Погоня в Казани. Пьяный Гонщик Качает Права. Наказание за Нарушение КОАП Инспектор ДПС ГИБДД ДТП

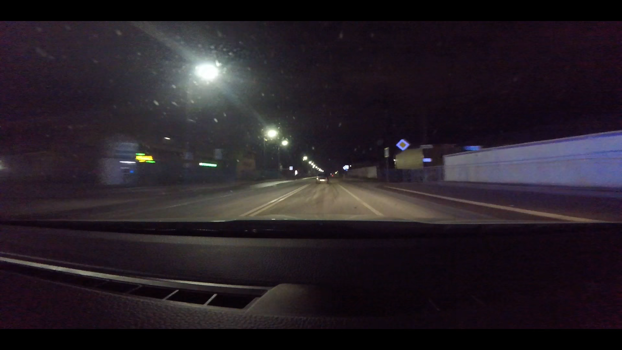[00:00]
Жигулей 462 по магистральной в направлении центра не подчиняется десятка Михаил 678 Ульяна Николай 56 регион Жигулей все красно собираем Внимай пасы Сейчас не подчиняется Михаил 678 Жигулей 9 подходим
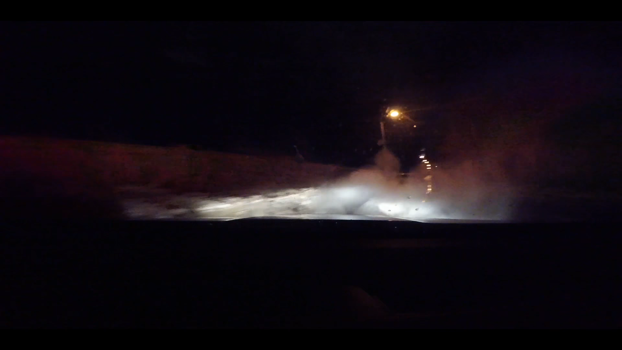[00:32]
Вдоль татарского кладбища направление Сейчас подскажу Где татарское кладбище вдоль едем
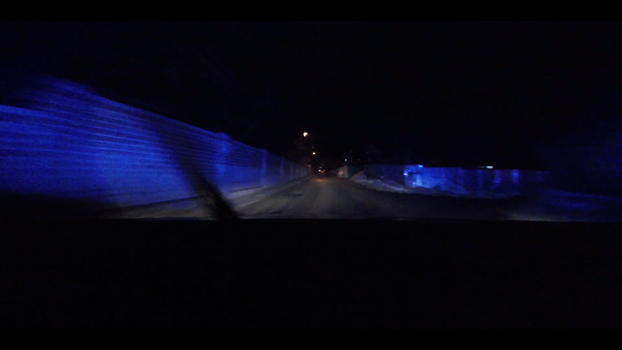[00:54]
Жидо переезд подходим Жидо переезд подходим Четыреста
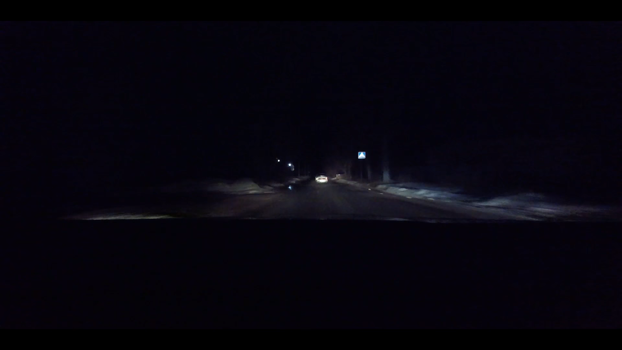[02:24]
Согидан Жидко М тоже Целё Шидко Останавливаемся. 4602 не задержали?